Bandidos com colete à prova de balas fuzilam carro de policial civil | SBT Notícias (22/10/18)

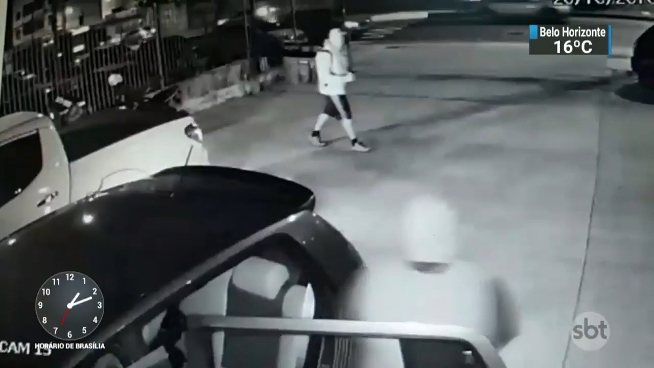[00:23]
Um homem desce armado. Se aproxima e diante da reação da vítima corre.
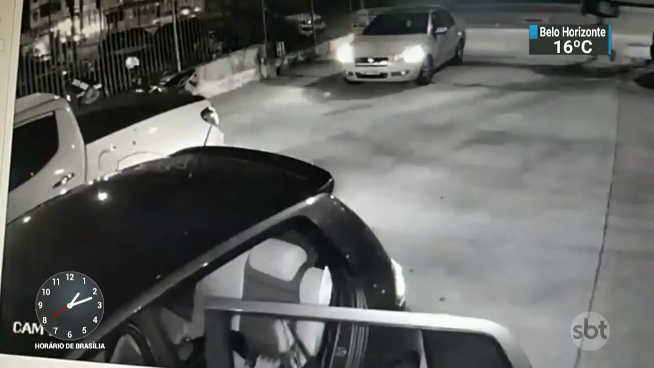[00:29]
Enquanto o policial revida, outros três atiradores saem do veículo escuro e disparam várias vezes.
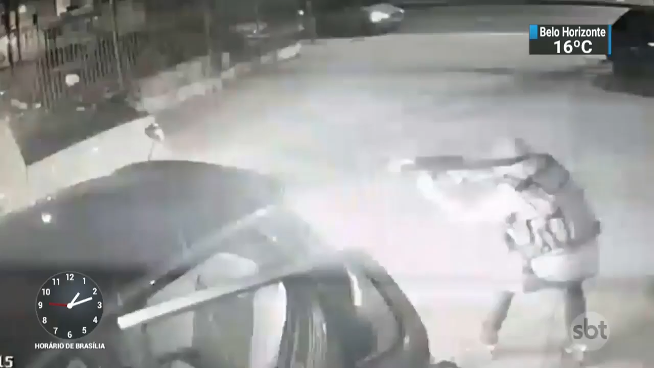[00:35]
Neste outro ângulo dá para ver que os homens que atacam o policial usam toucas e coletes à prova de balas.